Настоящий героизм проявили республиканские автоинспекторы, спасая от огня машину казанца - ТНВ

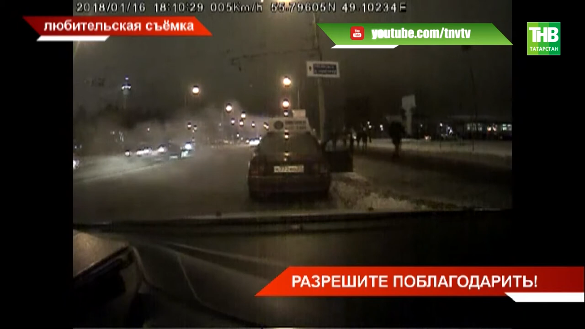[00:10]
И в районе цирка у меня из-под панели пошел дым. Сначала дым, потом языки пламени. Огонь быстро охватил салон автомобиля.